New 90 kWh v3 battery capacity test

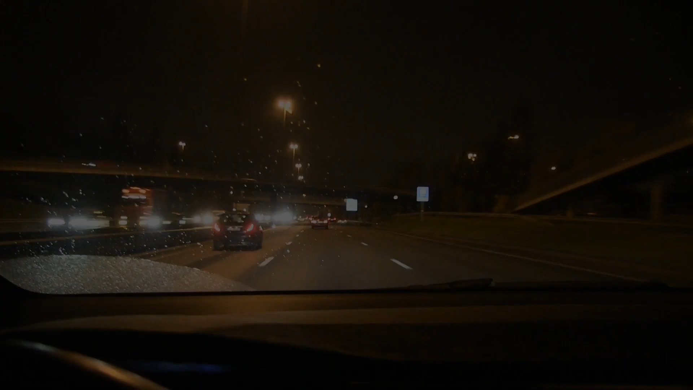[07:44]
We are passing by Oslo. Uh... First half is finished.
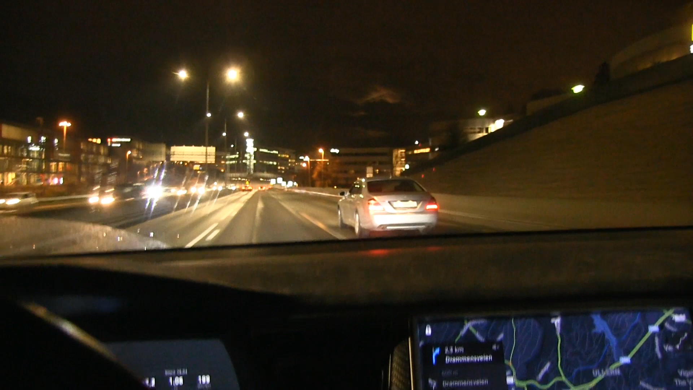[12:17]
oh he has blinker on oh